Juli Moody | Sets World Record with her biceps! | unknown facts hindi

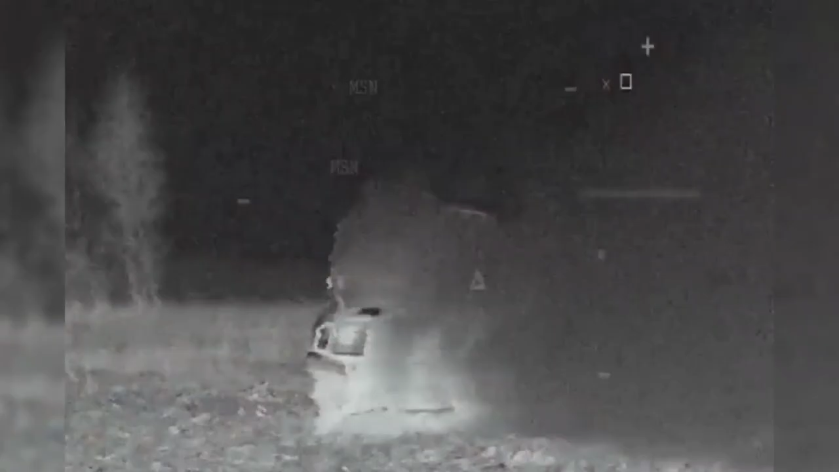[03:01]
उनकी कार एक पहार से टकरा गई और कार बुरी तरह डैमेज